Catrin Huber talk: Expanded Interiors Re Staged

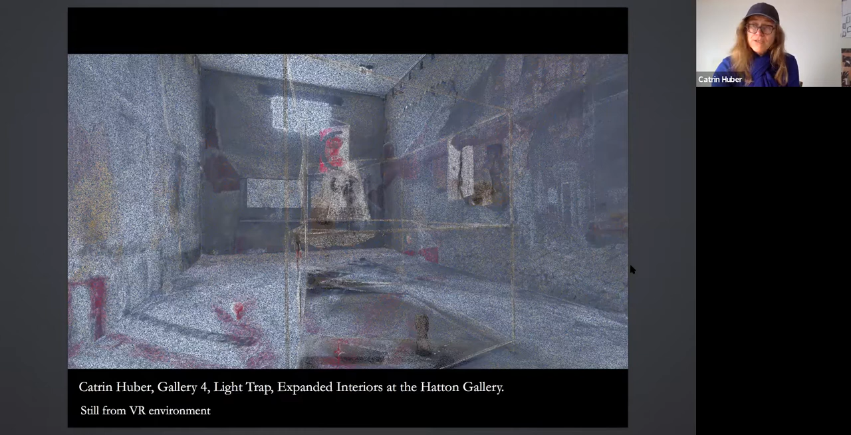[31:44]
Here you see a still from when you see the space as a point cloud, like a scanner sees it. But really, you can see also the work itself in the exhibition space.